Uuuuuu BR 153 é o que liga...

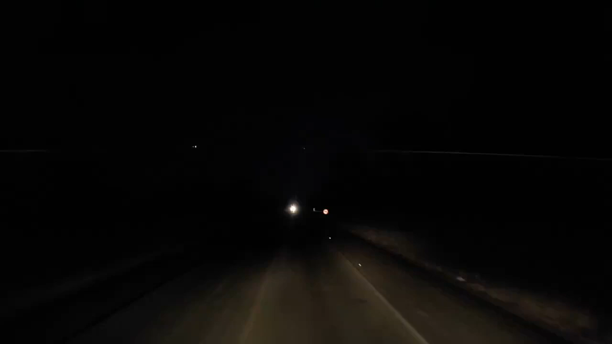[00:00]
Bom dia galera, são 5 horas da manhã, hoje dia 13 do 7 de 2015 Uma segunda-feira, estamos aqui no estado de Tocantins na BR-153 Uhul, BR-153 é o que liga, liga nada, não liga porra nenhuma Uma BR abandonada, cheia de buraco, sem sinalização Olha a gente que vocês estão vendo aí, pelo menos esse trecho aqui